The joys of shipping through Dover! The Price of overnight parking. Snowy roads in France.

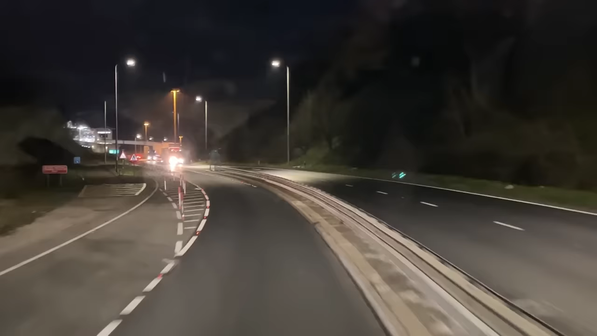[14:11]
Morning. It's very early. And we are on the descent down Jubilee Hill to Dover. What can I say? It's Dover. I can't see how busy it is, but it's never a good idea going through Dover. Get held up. It doesn't matter what happens, you always get held up. Hopefully it's early, so it shouldn't be too bad.
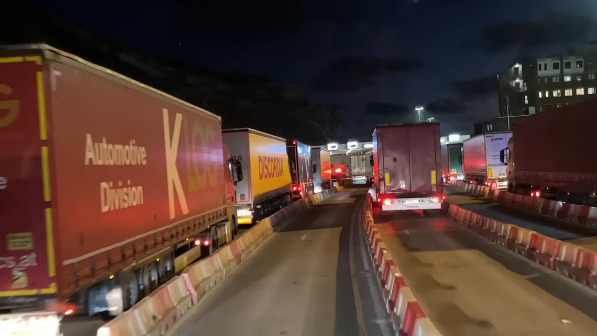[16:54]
they just kind of are looking at their phones most of the time and just wave you through, but we'll wait here. Let's just join the queue. We've got to wait until our light at the front there, look, it goes green and the barrier opens. Presumably all these on my left will go through before I do.
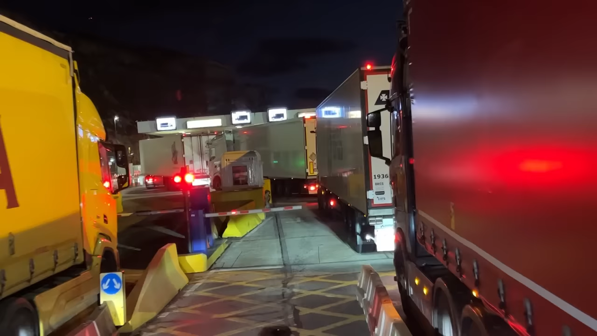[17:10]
Just take it in turn, follow the queue.